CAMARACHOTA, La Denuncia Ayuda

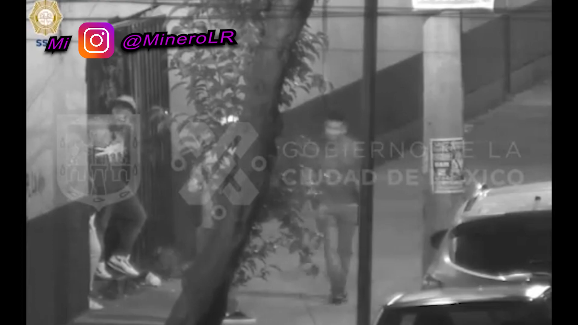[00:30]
en eso que los captan la cámara manipulando lo que pareciese ser un fogón Una fusca, un tubo, papá,
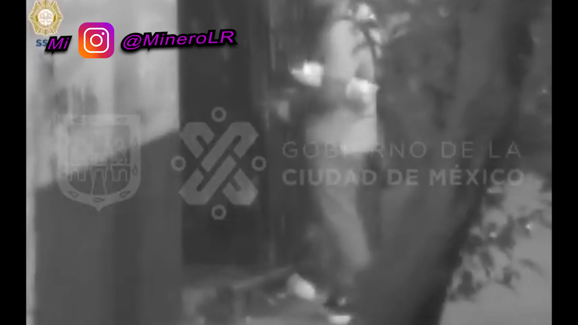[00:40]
la que escupe fuego Por lo que le dieron aviso a los patrulleros que andaban ahí por la
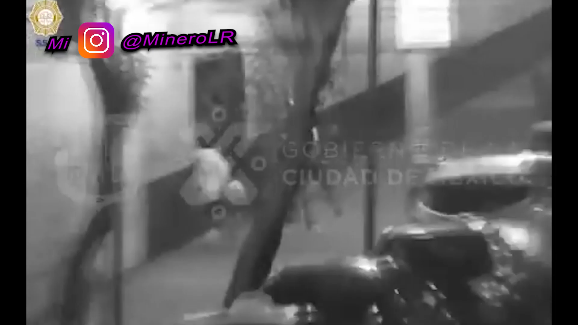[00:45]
zona Y como los ladrones que traen pistola no más se sienten valientes Contra
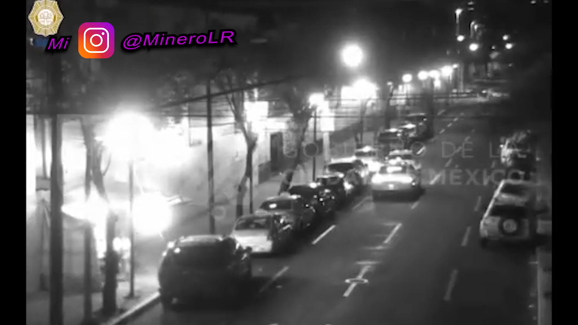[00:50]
los que están indefensos Pues llegó la policía y que se meten a su cuchitril huyendo ¡Ay no, con los polis no!
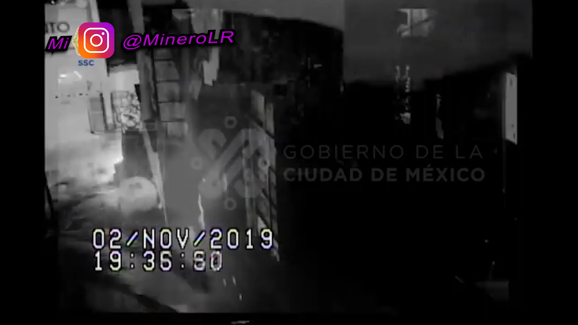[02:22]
Como siempre estos carnal ya se sentían victoriosos Ya se sentían unos perros victoriosos ¿Y qué crees? Se les atravesó una camioneta patrulla Y ya ni corrieron,